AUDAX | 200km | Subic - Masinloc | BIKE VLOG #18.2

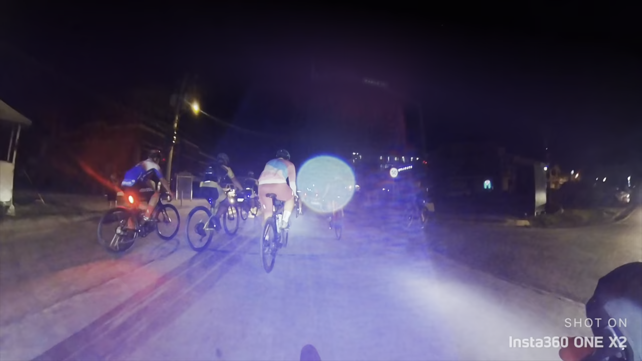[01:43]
Anyway, dahil nga medyo late na kaming nakalabas, hindi na kami nakapwesto sa medyo harap. Okay lang din naman kasi hindi naman to race, hindi naman tayo kakarga agad, diba?
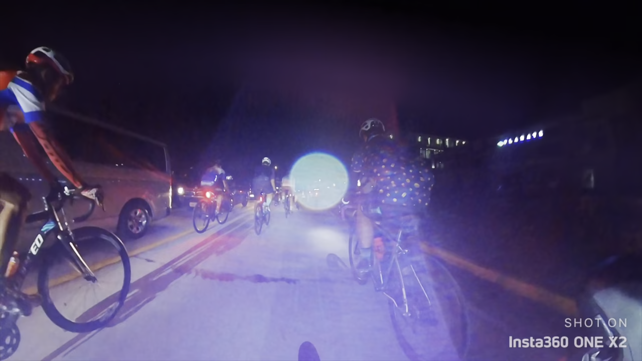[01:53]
Pero gusto ko sana kasi pumwesto sa harap para safe, para hindi ako basta-basta mababangga ng ibang siklista. Pero okay naman, dahan-dahan naman kaming lahat na nagbabike paalis palabas ng Subic. So sa first 2 to 3 kilometers, actually I think hanggang 5 kilometers,
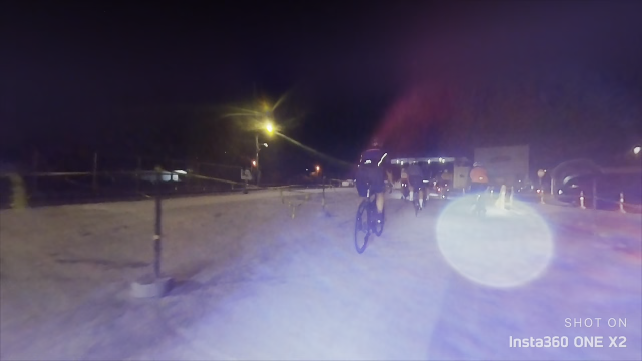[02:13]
palabas ng Subic hanggang paakyat ng sementeryo,
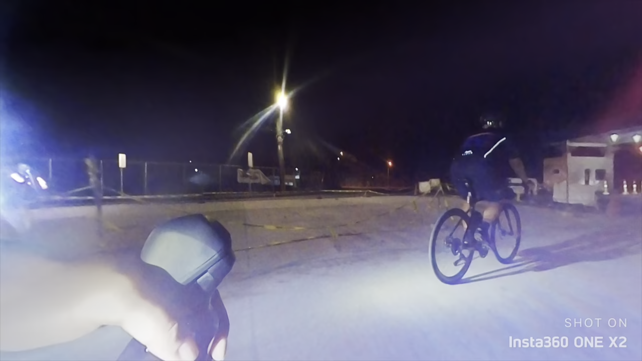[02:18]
doon medyo mabagal pa yung pace, hindi ka pa masyadong mapapressure,
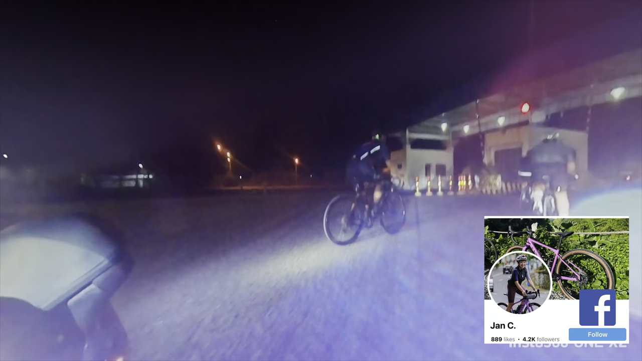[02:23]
ganyan lang, parang chill-chill lang sila. Tsaka kung mapapansin nyo, sobrang dilim din talaga. So, dahan-dahan kami kasi marami ding lubak dyan sa part na yan.
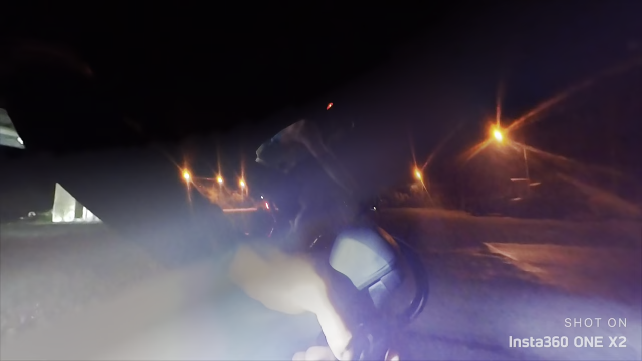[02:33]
Importante talaga yung bike light sa ODAX kasi ang ODAX usually nagsistart yan 3:45, 4 a.m. ganon.
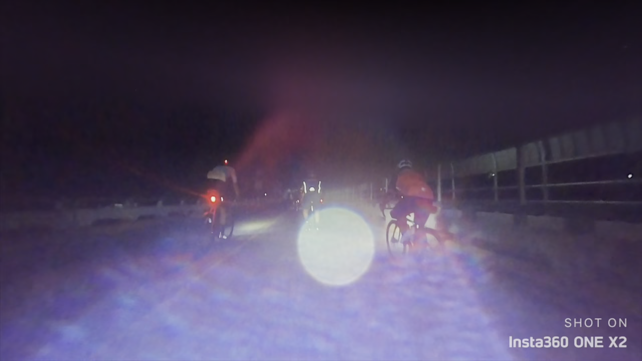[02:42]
So magbabike ka ng 2 hours in complete darkness. May mga street lamps naman pero syempre hindi siya enough para makita mo yung daan.